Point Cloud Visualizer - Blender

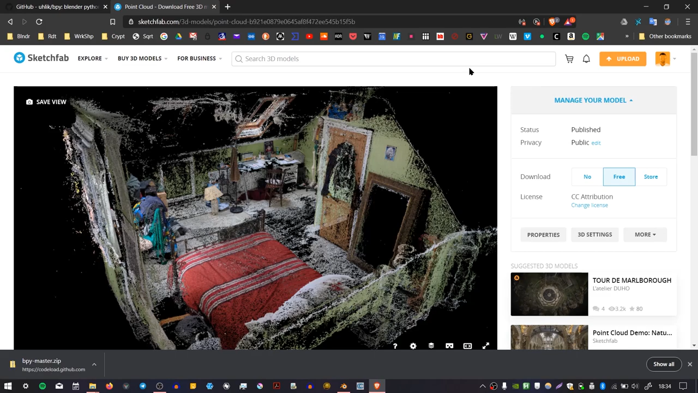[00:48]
I'll put the link in the description again. This is a photogrammetry scan I did of a room.
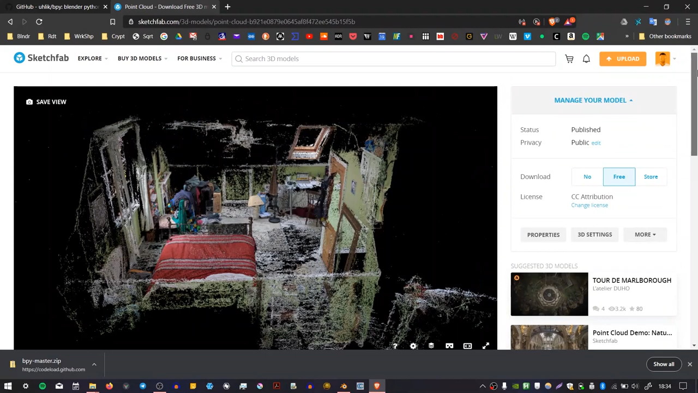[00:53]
If you go to this location and then press Download 3D Model, you can choose PLY format and download it.
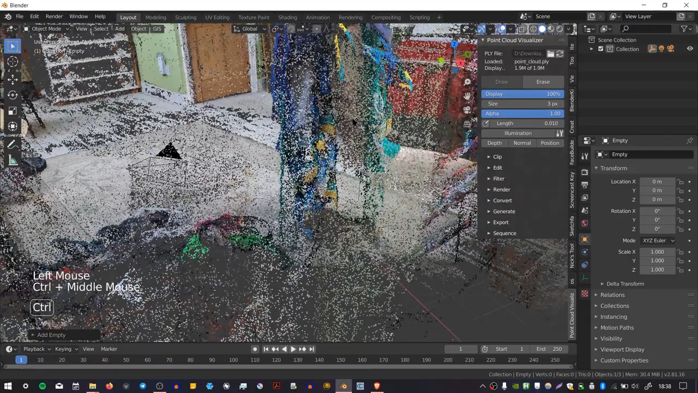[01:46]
you can see that it will render the pointcloud on the object pretty cool. If you move that object, so if I select the empty object, press G to grab, or R to rotate, or even S to scale, you can see that you can manipulate the pointcloud with that empty as a base point.
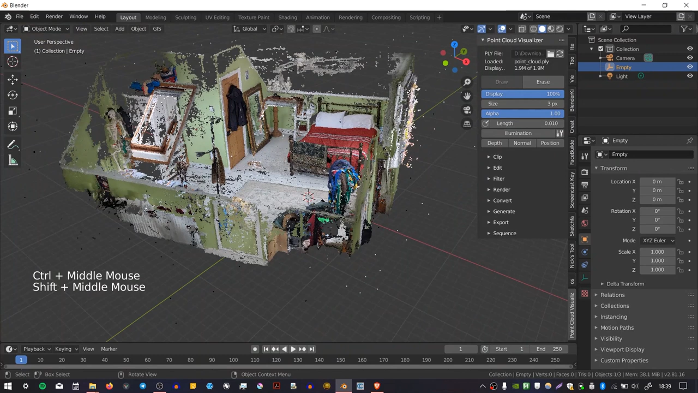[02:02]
There are loads of different functions and settings within Point Cloud Visualizer, so I'm just going to go through a few of the key ones.
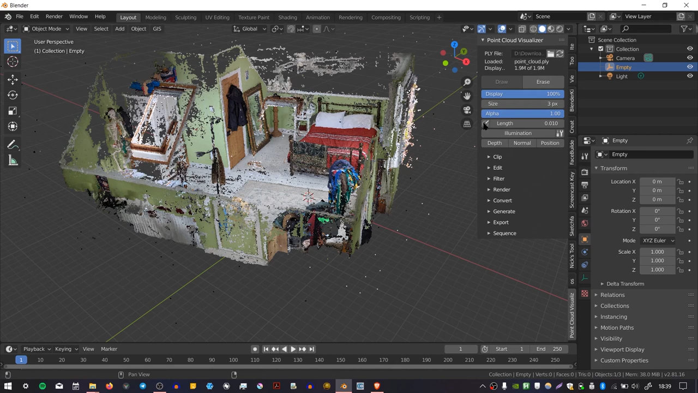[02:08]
I'm not going to do everything. Here we have the display percentage, and this will influence the number of points which are displayed in your scene.
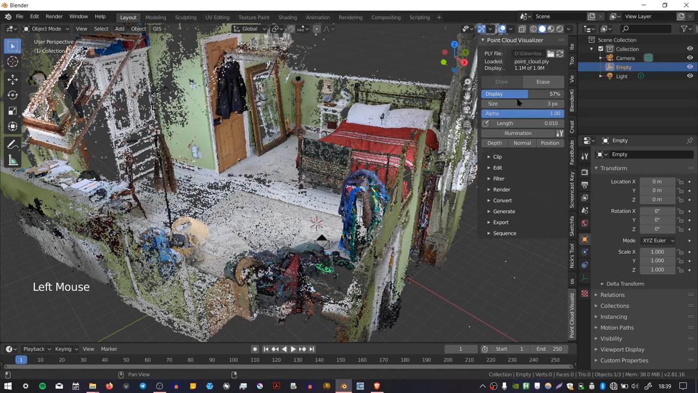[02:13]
So you might find that if your pointcloud is very heavy, you want to make this low so that you can actually navigate the viewport. You can change the size of the points themselves. You can make them really small and have a much more delicate model, or you can boost them up, make them really chunky, and then you can see that you get these sort of circular blobs in your scene. You can also change the opacity of the points by changing the alpha value, which is quite handy if you need to fade the cloud and overlay it onto something.
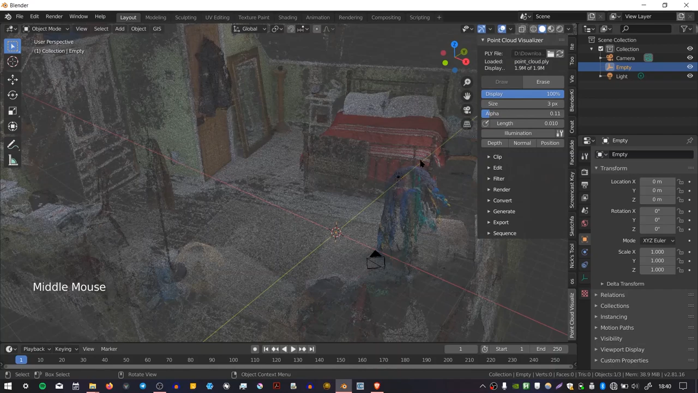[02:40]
You also have the option to apply illumination to your
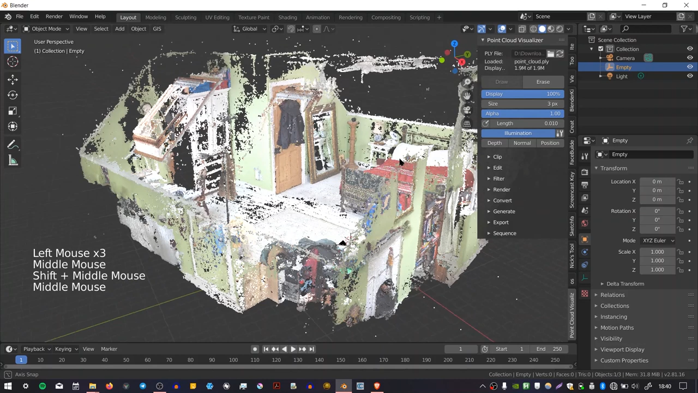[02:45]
points because they're not rendered like normal Blender objects. There is a sort of custom lighting system built into this add-on, so you can choose the direction of the light, you can choose the intensity, and you can also choose the shadows. But I'm going to disable this for now.
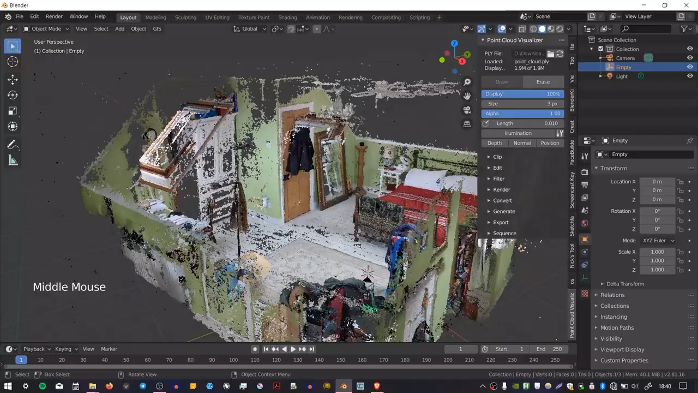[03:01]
You can also render the points in a way that's different from the PLY file, so you can choose Depth, and that will render the points' darkness based on how far away they are from the viewport.
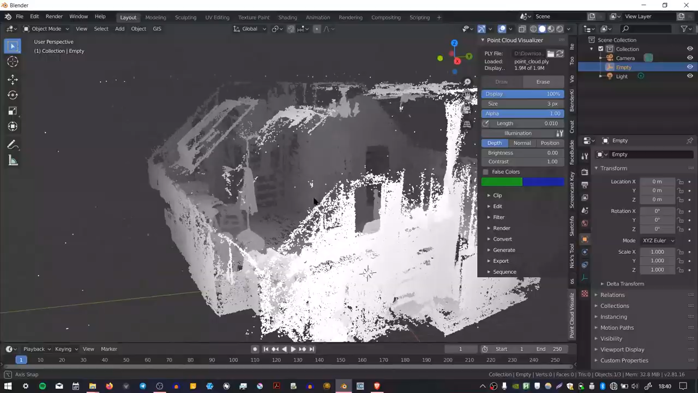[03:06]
Viewpoint, you can choose Normal, which I believe displays the normal direction, although this information isn't really visible in this point cloud.
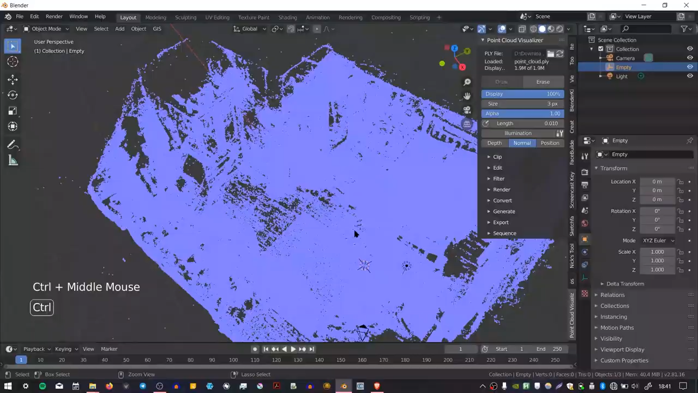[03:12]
And you can select Position, which renders the XYZ position, and I'm not sure why it does this tiling thing.
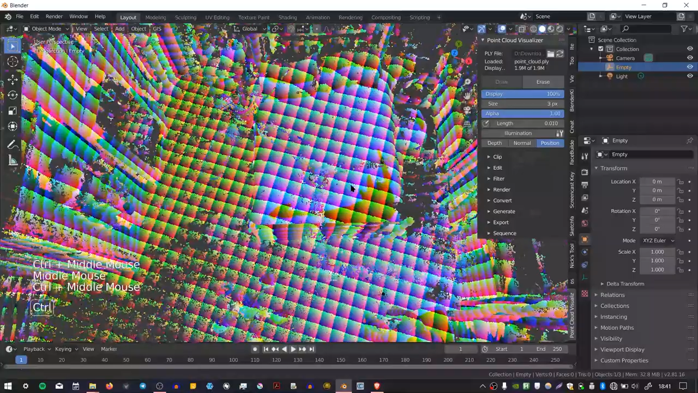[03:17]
Maybe somebody knows.
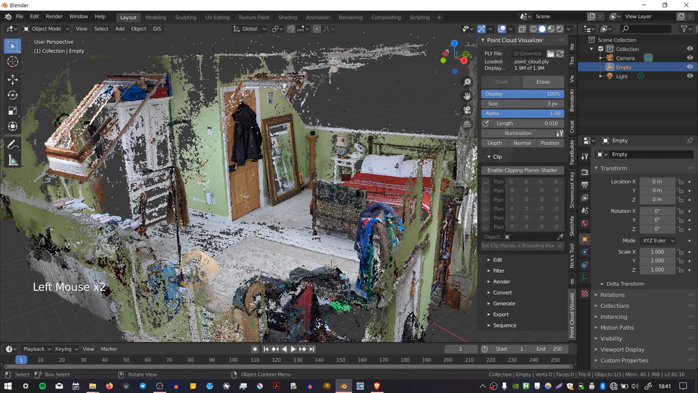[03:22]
You can also restrict the visibility of the points using this Clip option. The way I'd recommend doing that is by creating an object like a cube,
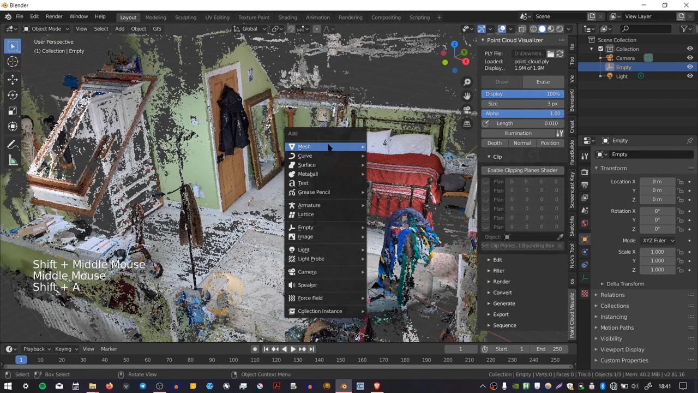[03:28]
scaling it, scaling it up, making it visible as a wireframe object. And then if you go back to your empty that holds the point cloud, enable Clipping Planes, and then where it says Object down here, you can select your cube.
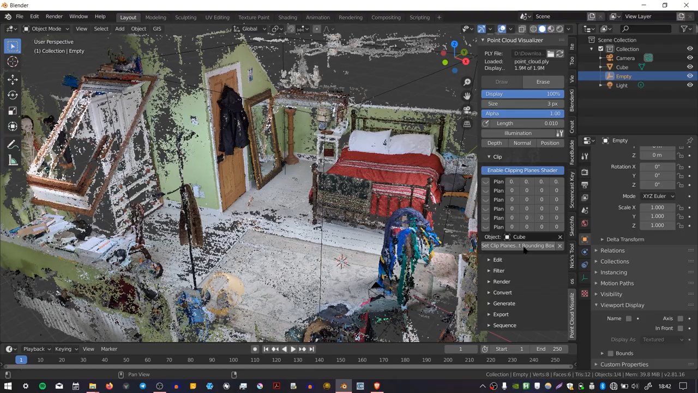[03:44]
And then if you press Set Clip Planes to Bounding Box, you can see that it restricts the point cloud to that cube that you have selected,
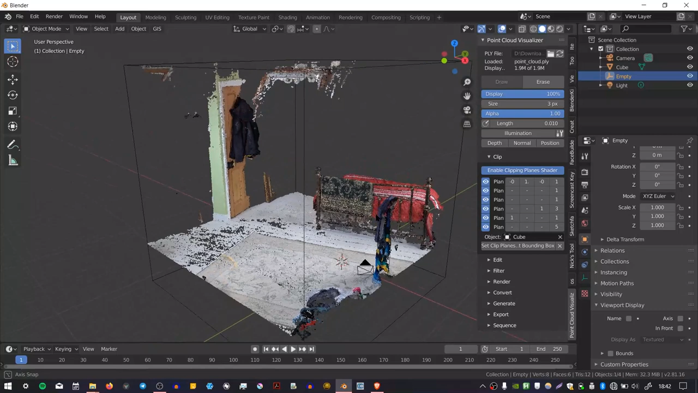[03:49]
which is a really nice feature, because sometimes you only want to focus on one bit of your point cloud. And you'll notice also that after you've done this, you can change these values in this matrix here and clip even further.
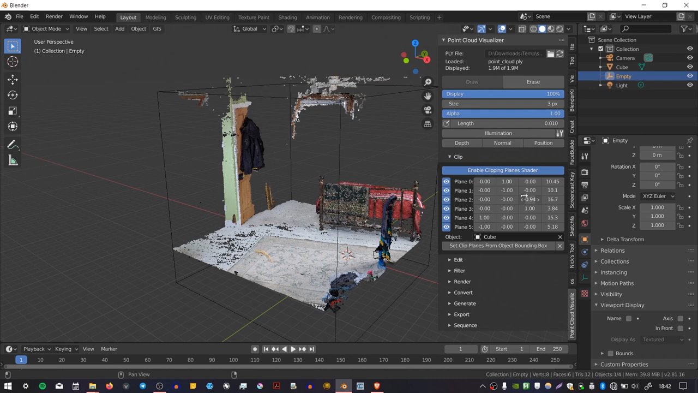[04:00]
There's also an Edit Mode, which lets you change the points.
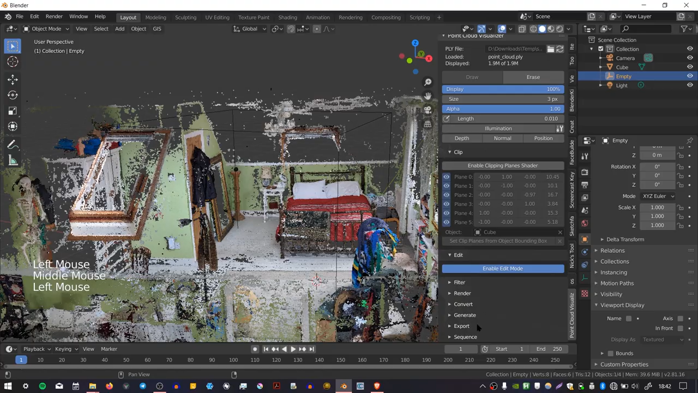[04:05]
And if you press Enable Edit Mode and wait a little bit, you can see that the view changes to this Editor Mode, and we get this little toolbox in the corner.
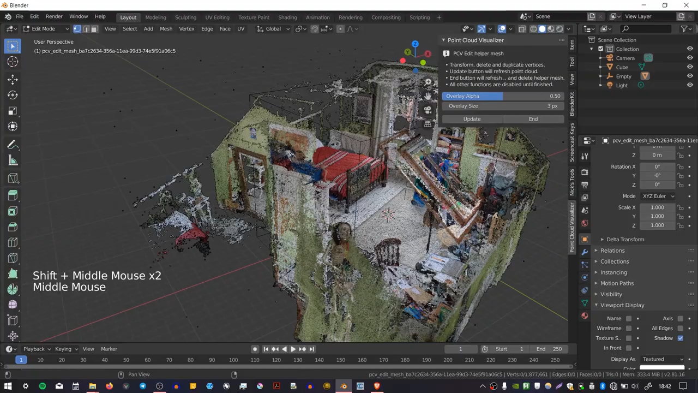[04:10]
What you can do is you can remove points or move points around. For instance, there's a section here that's reflected into this mirror, and if I wanted to remove these,
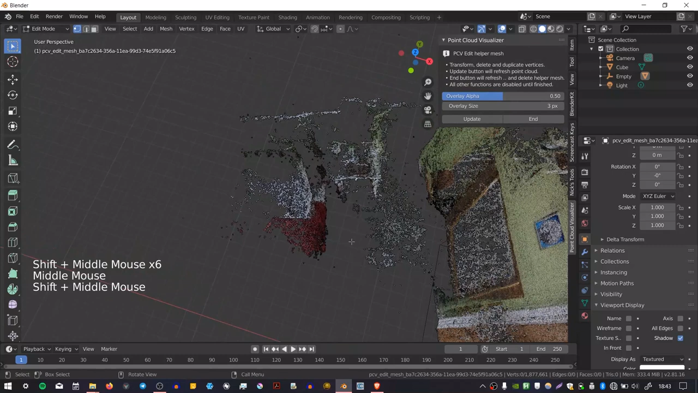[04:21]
I could first enable this little x-ray view here.
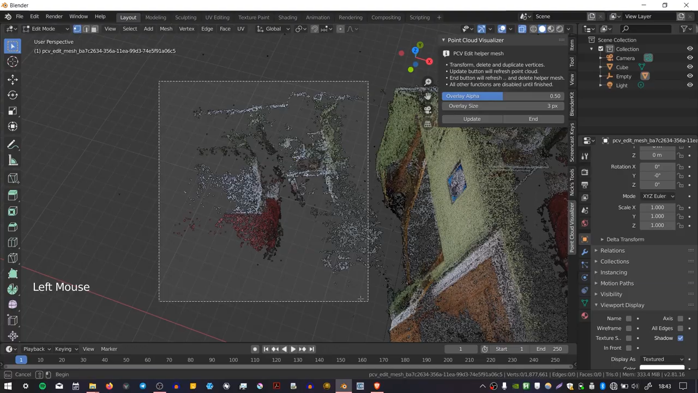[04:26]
If I click and drag, it will create a bounding box, which will allow me to select those points.
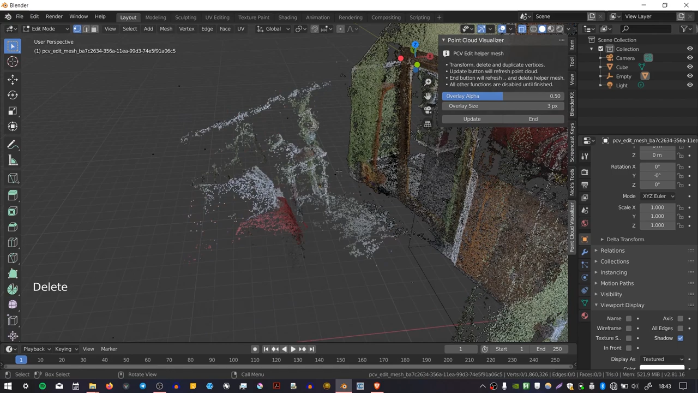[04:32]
And if I press Delete and press Vertices, and then if I press Update, it will remove them. And once you've finished editing, you can press End. So going further down the menu, we have this Filter section, which allows us to filter the points.
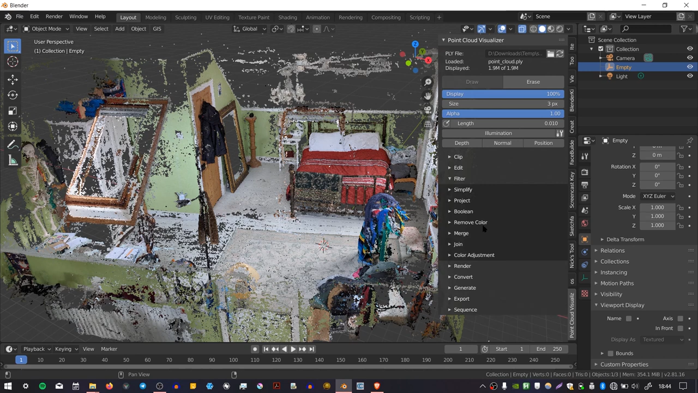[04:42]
And I don't want to go into too much detail into these, because there's a lot of functionality, but one of the things that I found quite interesting was the Color Adjustment section. If you enable this, you can change the Exposure, Gamma, Brightness, Contrast, Hue.
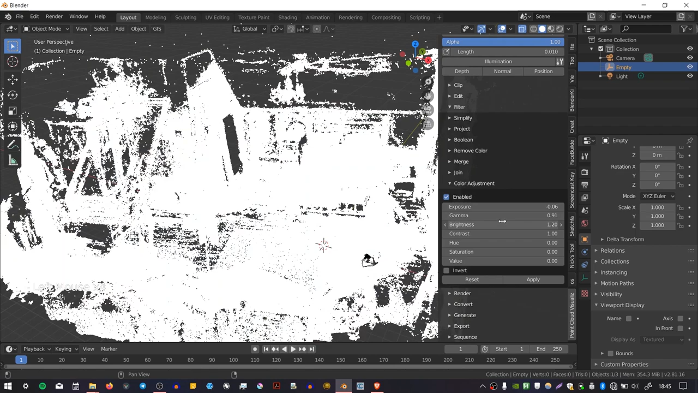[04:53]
You can change the Saturation, and you can change the value of your points.